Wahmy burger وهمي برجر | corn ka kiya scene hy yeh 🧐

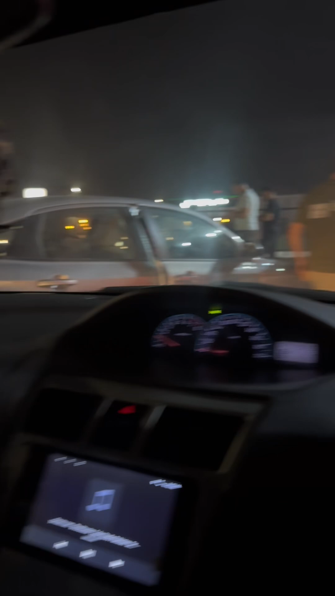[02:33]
ओ भाई, लोगों के गर्मी दिमाग पर चढ़ गई है भाई। टर्निंग की जगह पे लोग गाड़ी पार्क करके निकल रहे हैं बाहर ऑर्डर देने के लिए,